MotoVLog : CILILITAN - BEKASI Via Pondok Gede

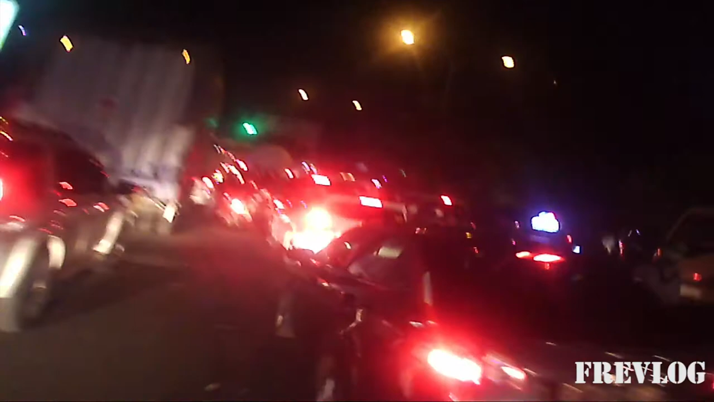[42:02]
Oke Lu lihat Bisa lihat Di atas Jalan layangnya Macet Oke Gue Ngambil kanan Lagi Sep Oke